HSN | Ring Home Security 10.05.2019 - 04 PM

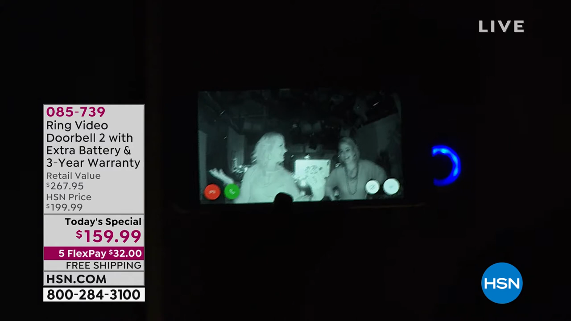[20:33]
Look at the details you can see. It's amazing quality, even in total and complete pitch darkness. That is out of this world. Get it today. Nobody's got a better deal than we have at HSN. There you go. I know it's contagious. Love you, girl. Get it today. And remember, we didn't even have to ring the bell because of the motion sensing, right? Exactly. Which is really great. Yep, so they don't necessarily have to ring the bell. Oh, you scared me.
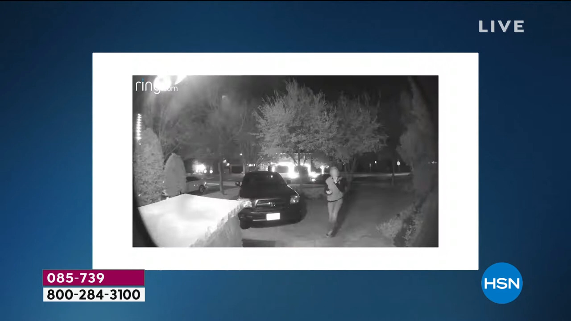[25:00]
to put a face to that action and to actually see that occur gave us the ability to do something about it. Immediately our fellow neighbors started to comment, this is the same lady that just hit our house a couple hours ago.